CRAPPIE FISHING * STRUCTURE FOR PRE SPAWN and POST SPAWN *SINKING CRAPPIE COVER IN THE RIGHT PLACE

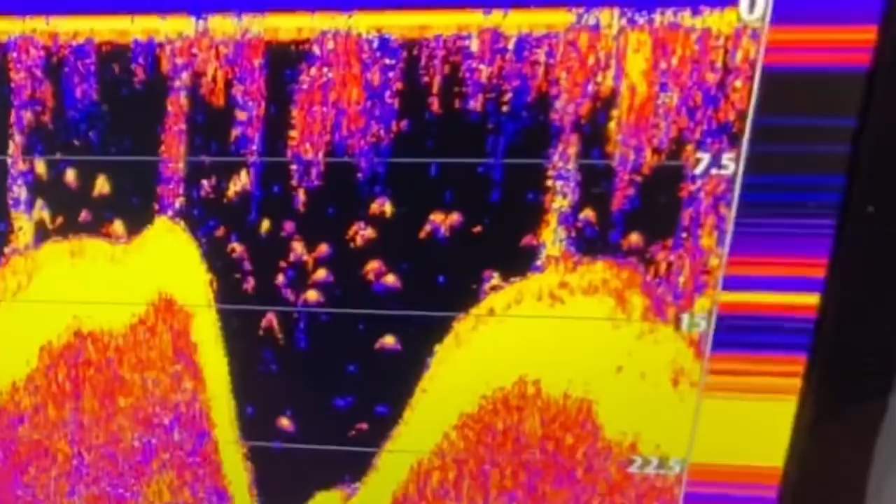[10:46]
All right right there it is. That's your piece of structure right there. It comes up to about five foot of the surface. It's in uh 17 foot of water. See all these fish out here in the creek channel? They're gonna be right there. Let's go look at the other one. Let's see if I can hit it right here. Around 25 feet of water.
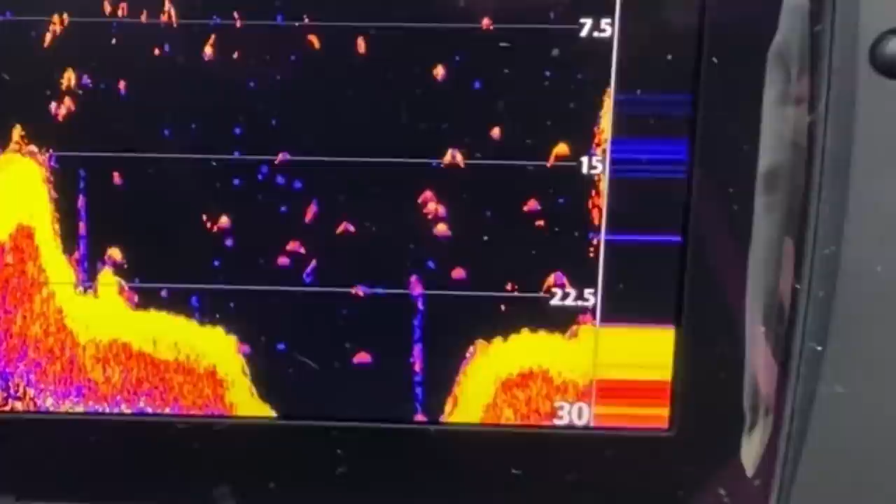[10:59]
Okay right there is the structure. It comes up to seven and a half feet of the top. We got a fish hanging off the left side of it right here. Got a few more small fish there.
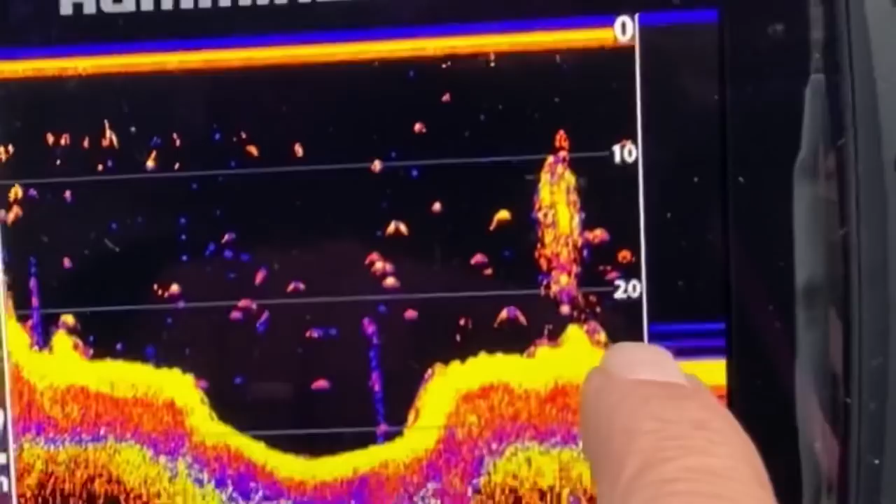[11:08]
We got another big fish right here at 10 foot. And uh we just dropped that in there. If you can look around in here you see you don't see a whole lot of bigger fish. But here we've already got fish that's staging up here around that structure there.
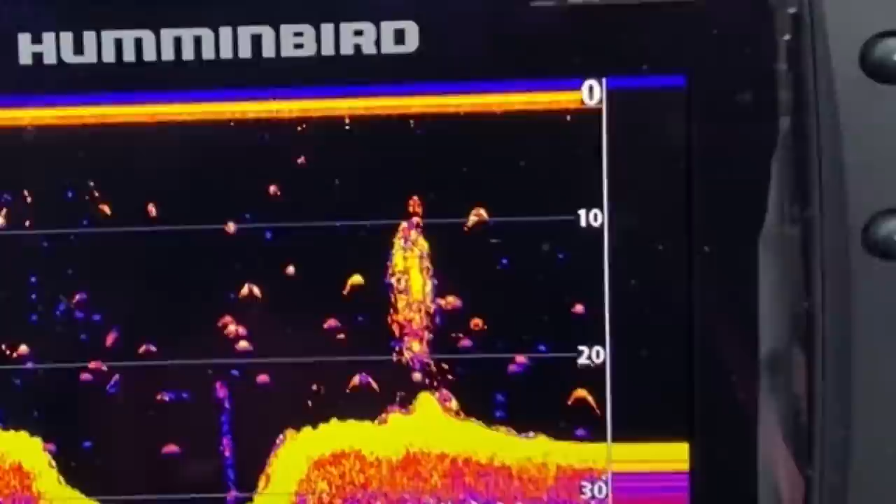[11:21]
Um whereas that structure's sitting right on it. Come up out of the creek. It's right there on the edge.
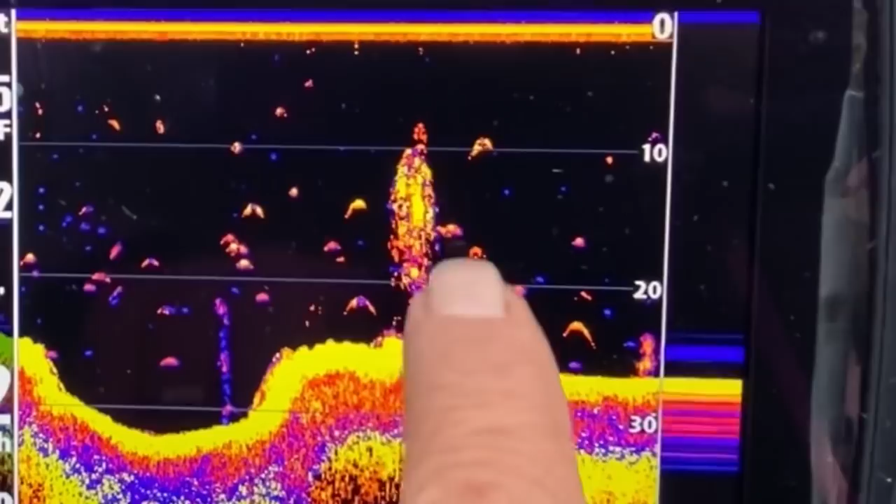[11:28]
And uh got fish on it already.